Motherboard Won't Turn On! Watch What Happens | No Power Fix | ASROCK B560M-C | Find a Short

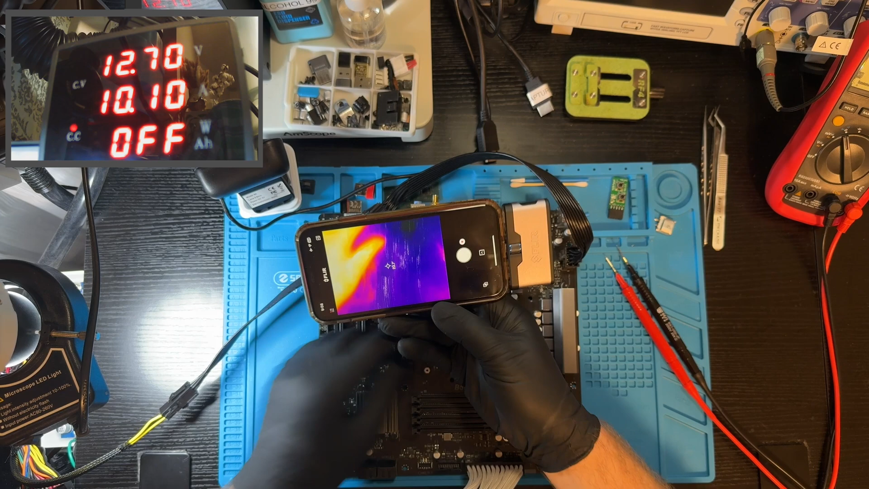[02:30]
Okay, that's again. And yes, we have... Oh wow! Okay, let's look at the microscope into this area.
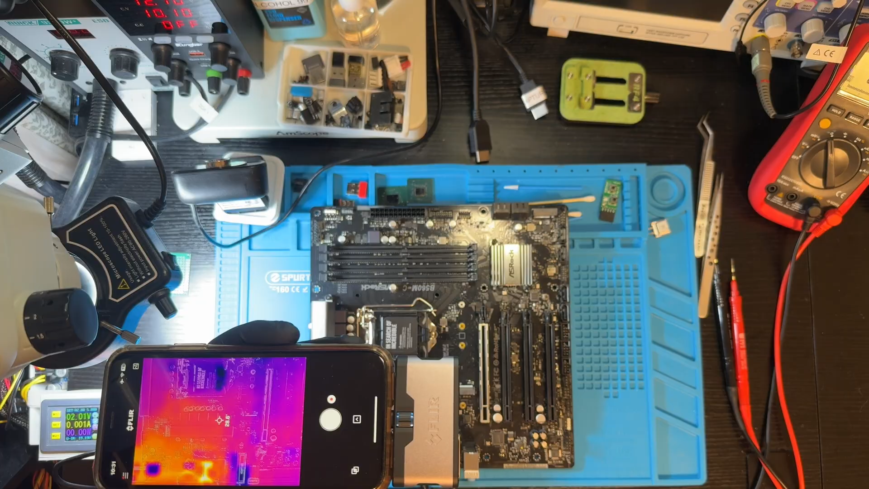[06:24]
Injecting. So I see the trace light up.
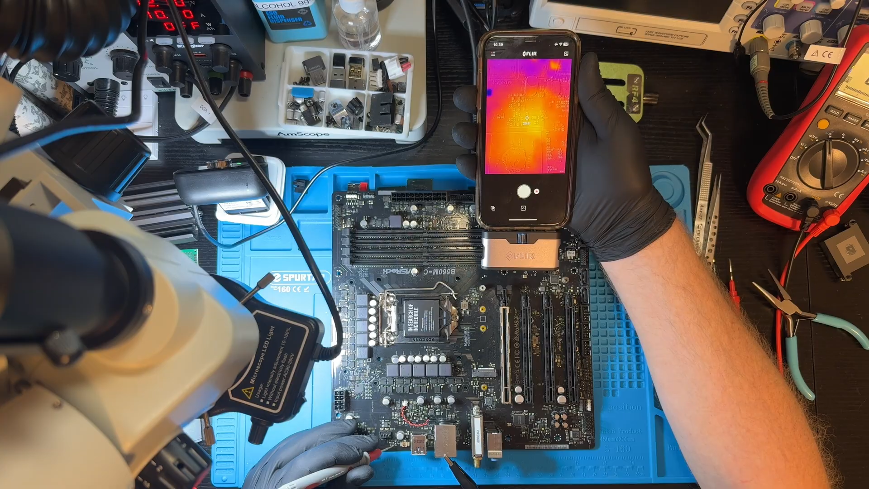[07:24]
Okay, I guess we have something on the PCH. Let's light up. So let's measure the resistances on the chipset.